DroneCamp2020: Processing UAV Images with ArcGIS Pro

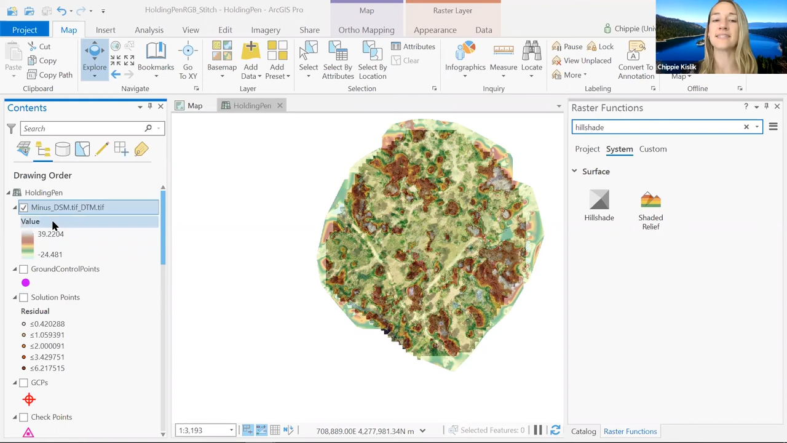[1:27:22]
So we're going to do a really quick analysis of that. So in your contents pane, click off all of your layers except for orthomosaic. So we're just going to go through, check off all of them except for just your orthomosaic. And that's the only one you should see within your map. Make sure that this is highlighted within your contents pane. And now in the top ribbon, just go into imagery, which is just right in the middle. Go to indices all the way to the, close to the very far right. Click on that down button.